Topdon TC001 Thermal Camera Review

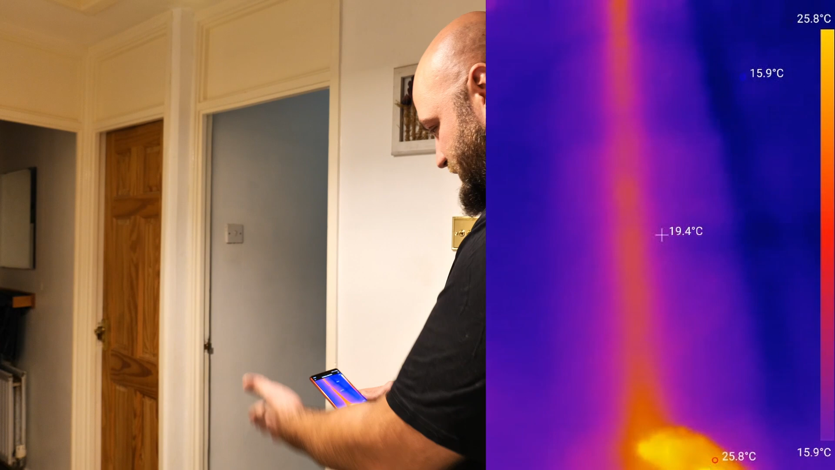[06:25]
On screen: spot 19.4°C, max 25.8°C, min 15.9°C, scale top 25.8°C, scale bottom 15.9°C
here of the landing it's uh it's pretty pretty hot but definitely
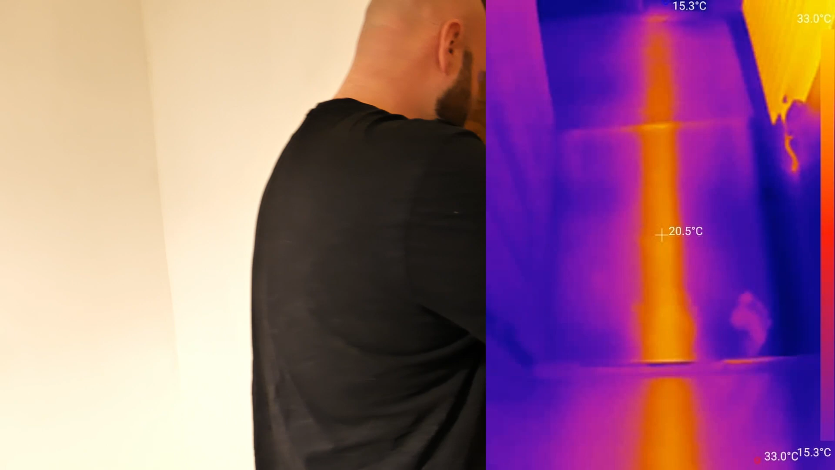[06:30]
On screen: spot 20.5°C
there are some pipes going underneath this uh this
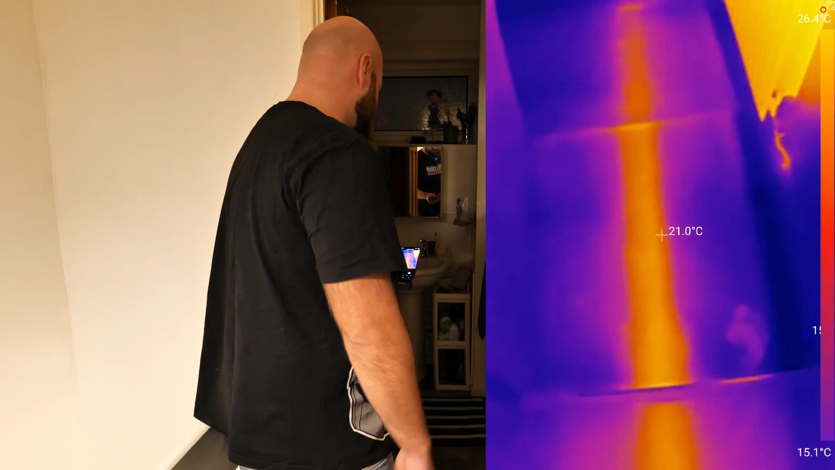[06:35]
On screen: spot 21.0°C, scale top 26.4°C, scale bottom 15.1°C
floor right here so you can actually see through the floor which is absolutely amazing
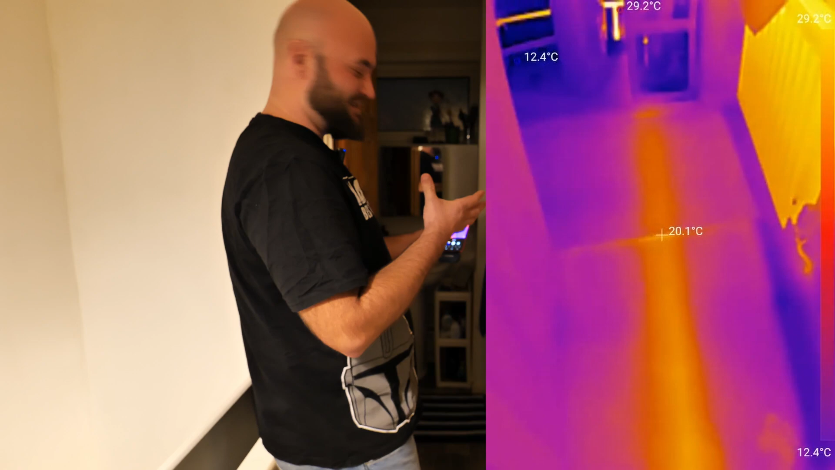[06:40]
On screen: spot 20.1°C, scale top 29.2°C, scale bottom 12.4°C
one of the worst places inside the house is actually this bedroom
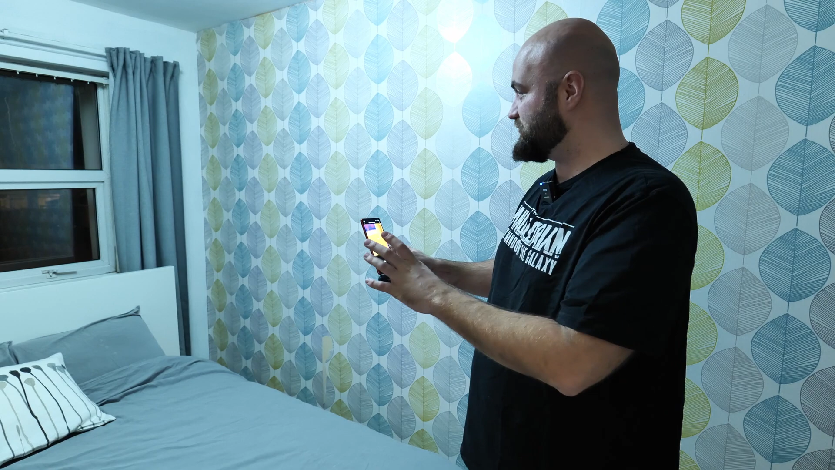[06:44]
we do have those thick curtains but still the cold is just getting in so let's do some tests and see exactly how many degrees are out there so you can see right there on the on the curtain we got 16 degrees the walls are
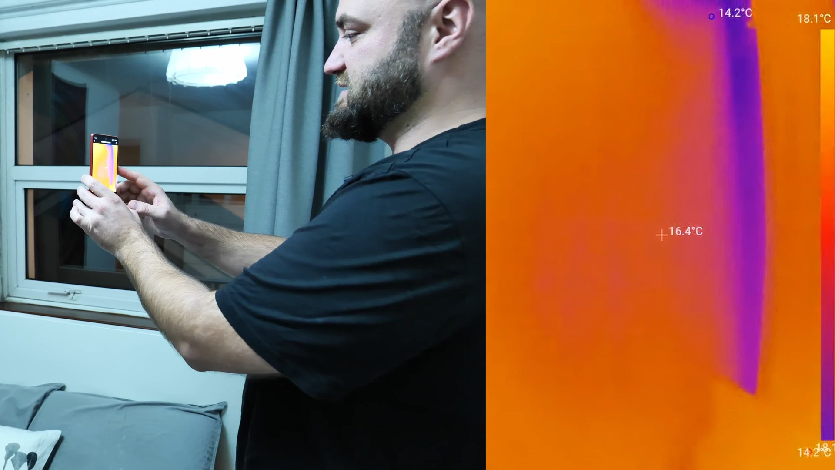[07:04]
On screen: spot 16.4°C, scale top 18.1°C, scale bottom 14.2°C
about 16 degrees room temperature you like to keep it somewhere around 18
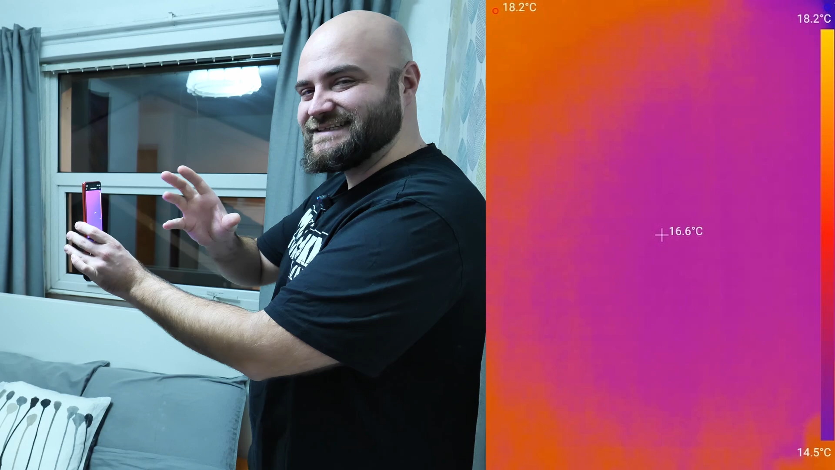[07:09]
On screen: spot 16.6°C, scale top 18.2°C, scale bottom 14.5°C
19 degrees something like that right at the corners of
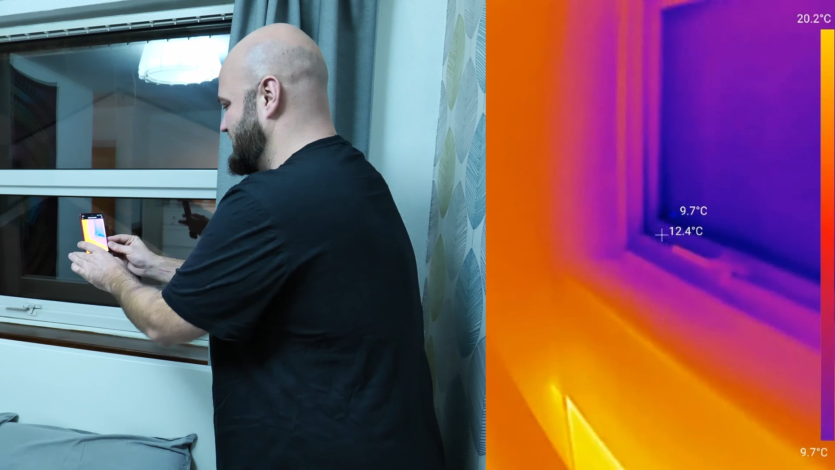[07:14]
On screen: spot 12.4°C, scale top 20.2°C, scale bottom 9.7°C
the window we got 10 degrees so definitely on the lower side of the window the uh the cold air is is coming through this side is actually better you can see about 11 degrees let's check out the top
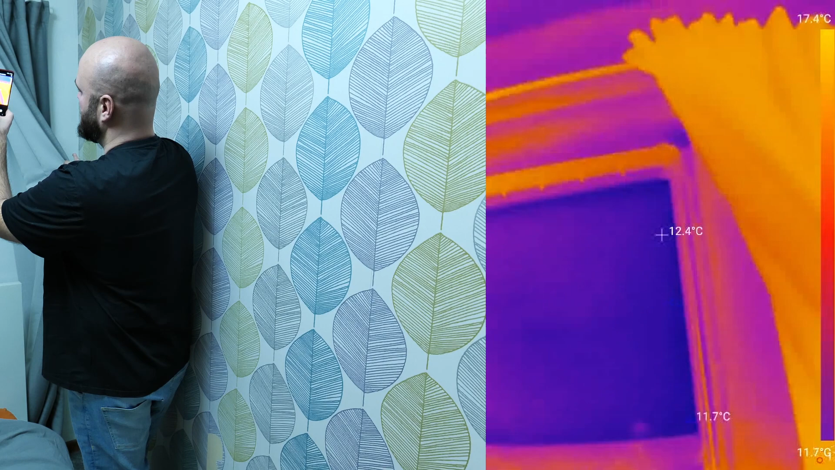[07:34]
On screen: spot 12.4°C, scale top 17.4°C
it's not not bad actually 13 degrees and look at that corner as well
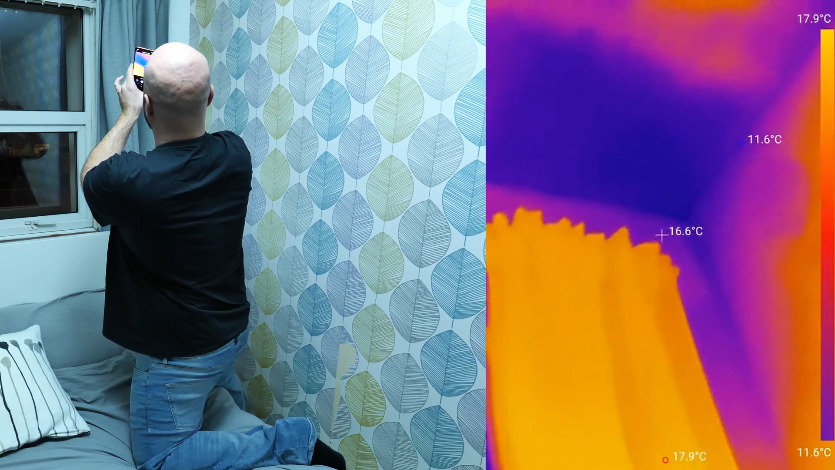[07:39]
On screen: spot 16.6°C, scale top 17.9°C, scale bottom 11.6°C
wow 11 degrees right there on the corner of the room let's
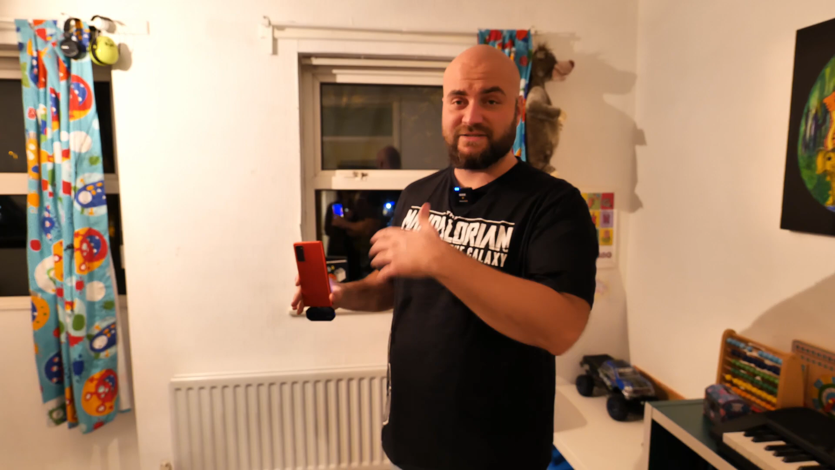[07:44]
check out the kids room uh this is a pretty nice place it's it's probably the best room to be in during the night for some reason so let's check
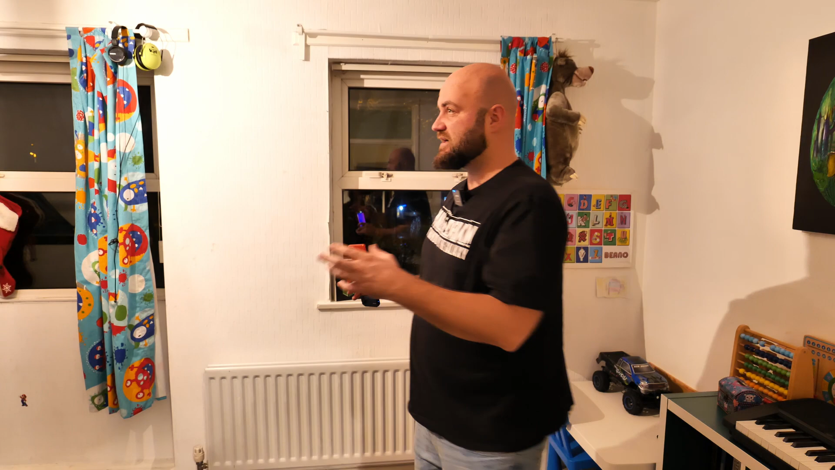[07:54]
out if we have any heat losses right here or what's working and what's not basically so we can see that the heat loss right on the edge of the windows still about
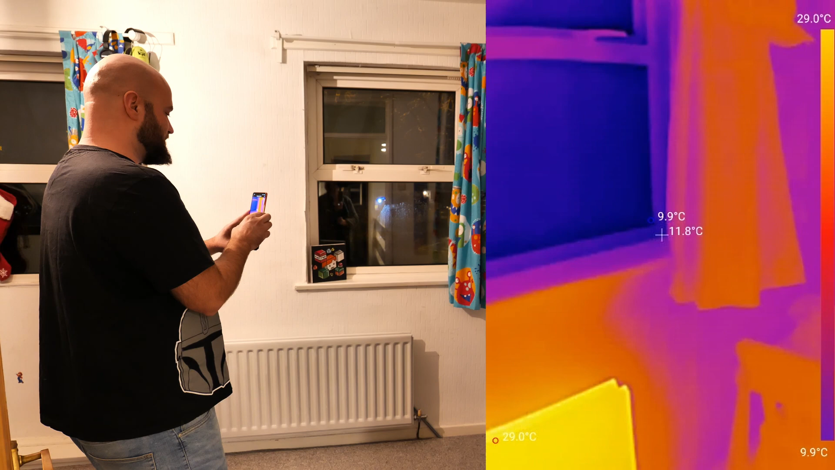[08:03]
On screen: spot 11.8°C, scale top 29.0°C, scale bottom 9.9°C
13 degrees which definitely shows that this windows they do the job a bit better than what i've got in in the main bedroom but
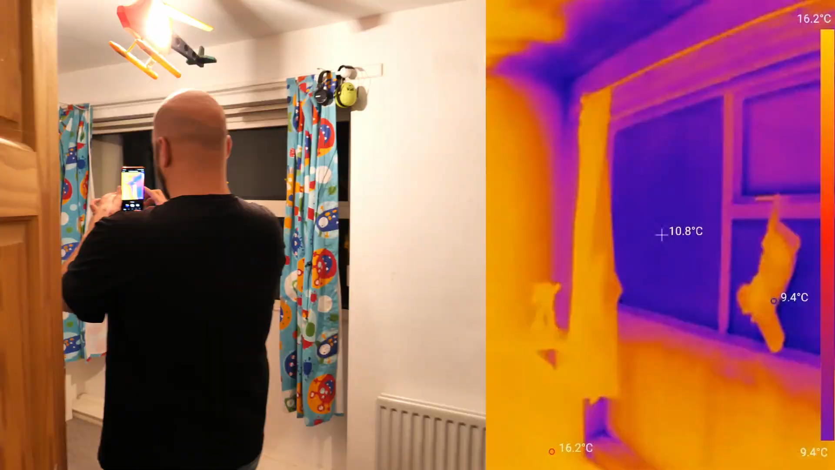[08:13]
On screen: spot 10.8°C, scale top 16.2°C, scale bottom 9.4°C
check out the cold spots right there once again right on the edge right on the corner of the room we've got
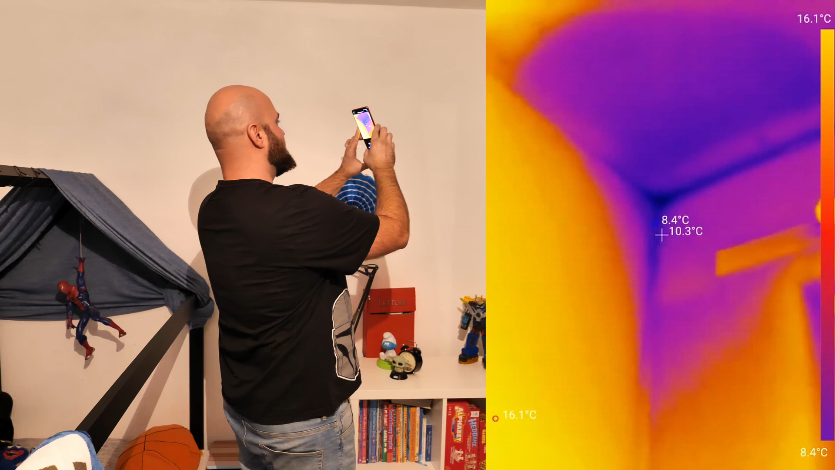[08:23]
On screen: spot 10.3°C, scale top 16.1°C, scale bottom 8.4°C
8.1 and you can see that uh that little dot it shows basically there are three dots on the screen right on on the center when you are pointing the camera
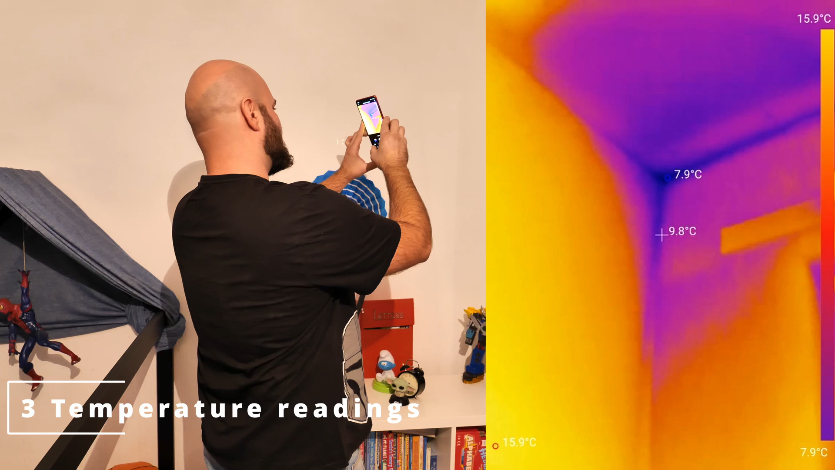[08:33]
On screen: spot 9.8°C, scale top 15.9°C, scale bottom 7.9°C
and it's also going to show you the coldest and the hottest part of the room so right in the corner we got eight degrees
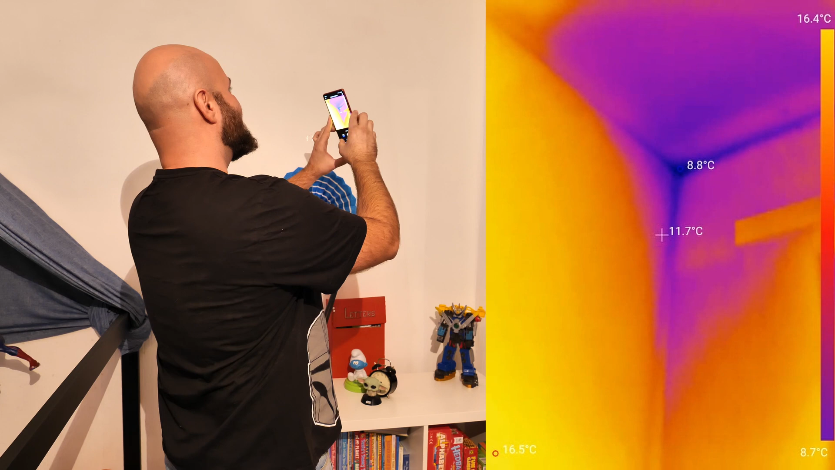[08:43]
On screen: spot 11.7°C, min 8.8°C, scale top 16.4°C, scale bottom 8.7°C
right there on the corner it's a huge amount of heat loss huge and the wall itself right there you can see it 16 point something 16 17 degrees so after using this about three